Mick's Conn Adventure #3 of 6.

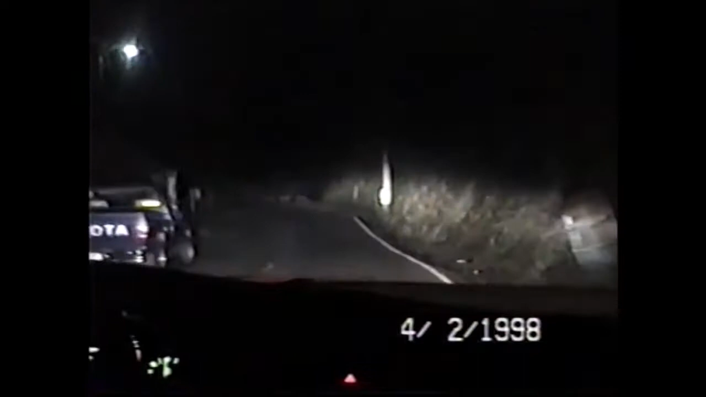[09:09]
Yeah, the highway. Watch this highway, man. Oh, highway. And Highway de Junior. Highway de Junior, okay. Listen, you used to take it slow or fast? No, we used to take it fast.